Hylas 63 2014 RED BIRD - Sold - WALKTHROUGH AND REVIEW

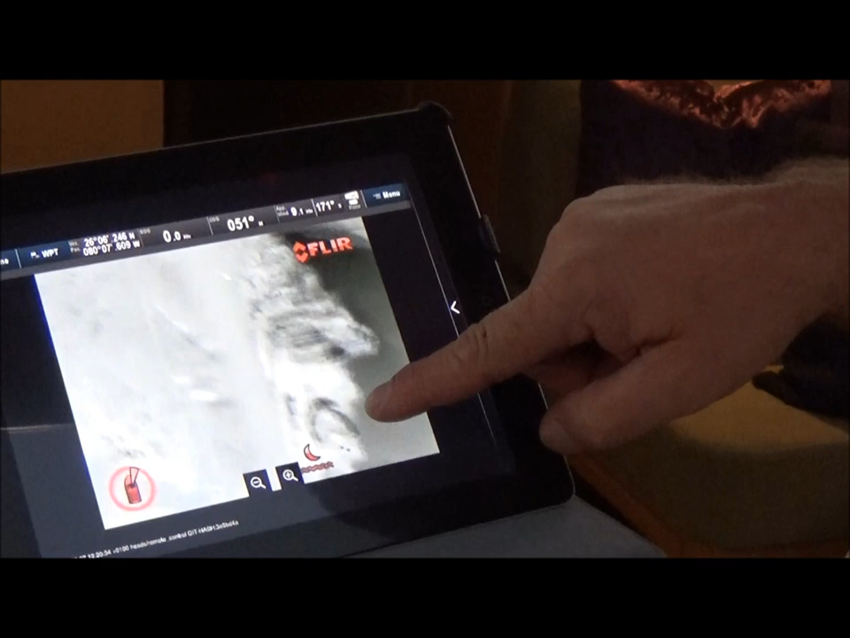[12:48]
By the swipe of the finger on the iPad, you can put the camera wherever you want to point it. Okay, we're in the companionway of Redboard now.
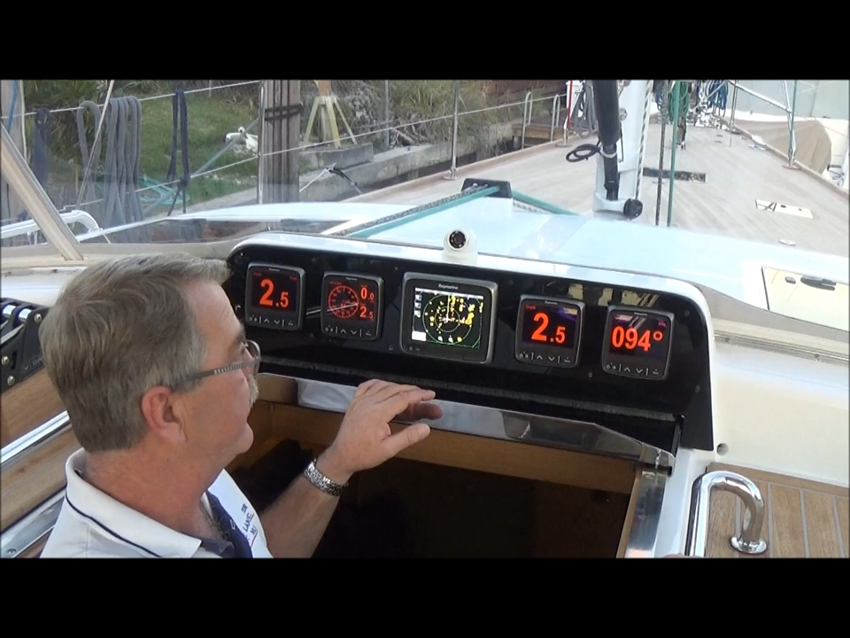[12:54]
And there's five displays in the companionway opening. You have a little A7 display here.
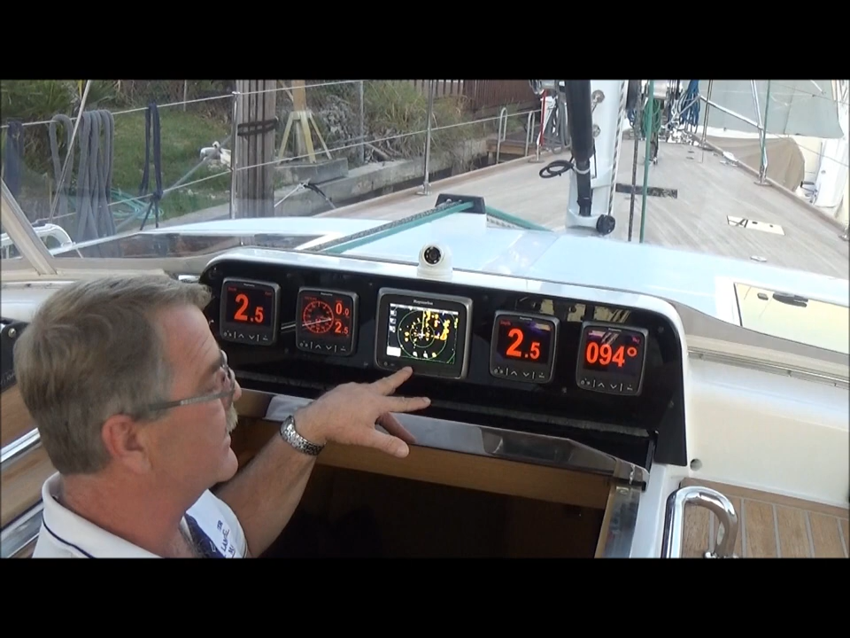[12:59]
This is quite a little capable unit as well.
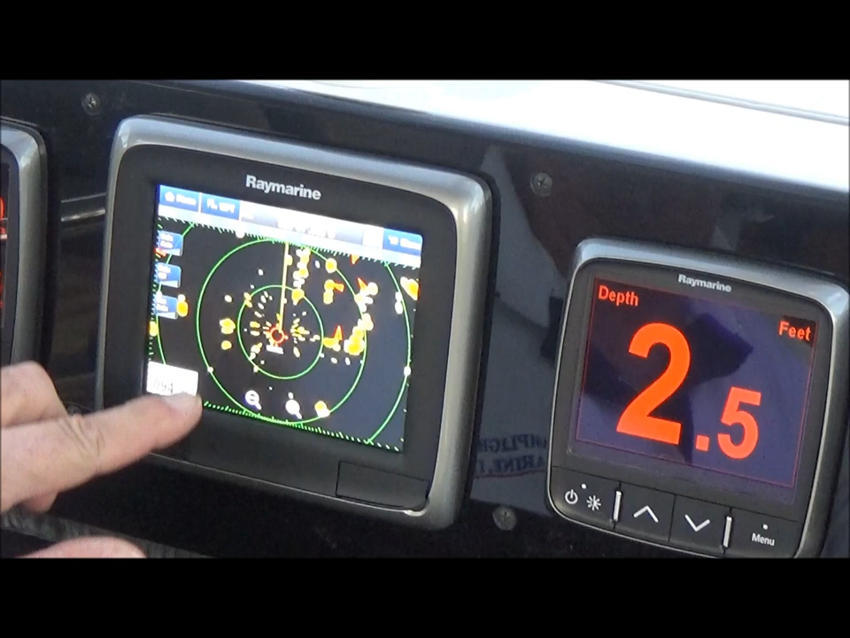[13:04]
Hit the home button and you can pull up chart plotter, radar, the IR camera. Everything can be displayed on here.